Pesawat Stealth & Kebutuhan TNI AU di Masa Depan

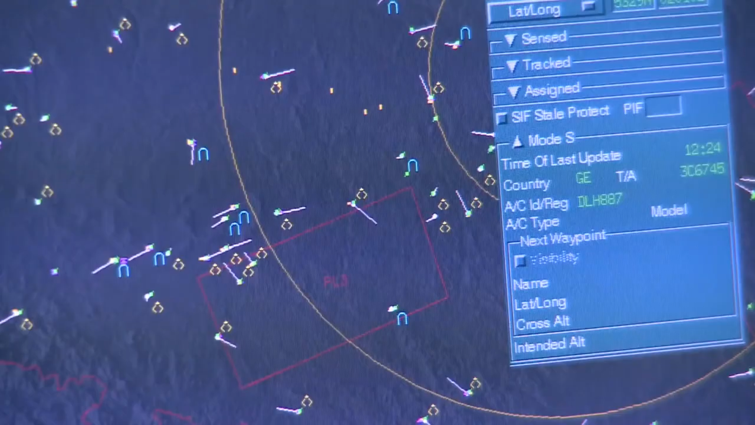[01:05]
Semakin besar nilai RCS, maka semakin mudah pula objek tersebut untuk terdeteksi oleh radar.
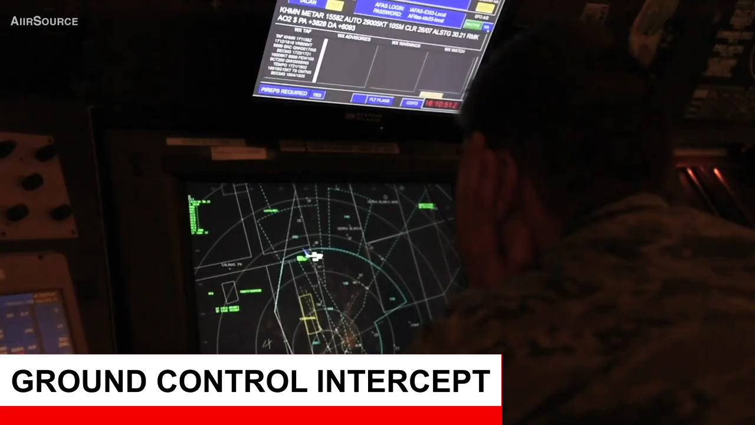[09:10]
Dikarenakan GCI atau radar pesawat lawan tidak dapat mendeteksi pesawat stealth kecuali dalam jarak yang sangat dekat.